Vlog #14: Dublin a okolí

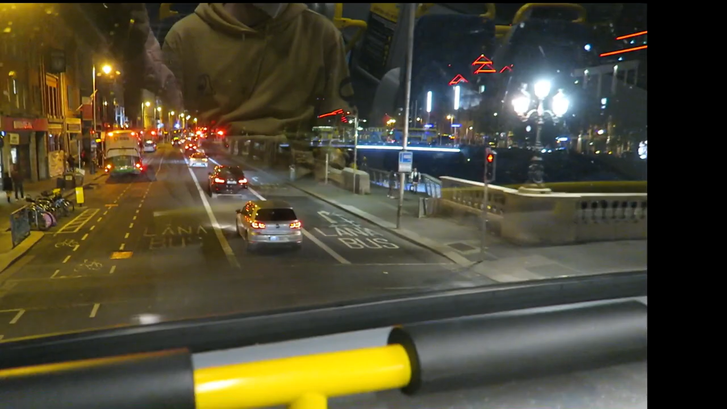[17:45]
Sedí v double deckeru nahoře a jsou z toho úplně vyplesklí.